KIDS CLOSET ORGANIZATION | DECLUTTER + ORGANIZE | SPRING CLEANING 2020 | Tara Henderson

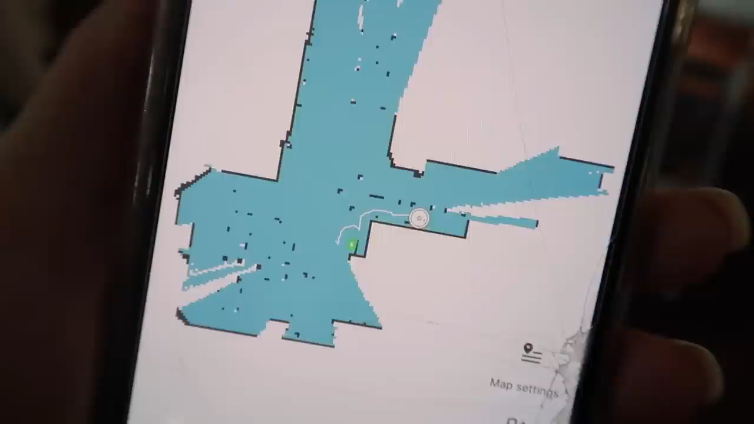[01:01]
The intelligent navigation technology allows your home to be precisely mapped where various parts are identified with sensors for a complete clean.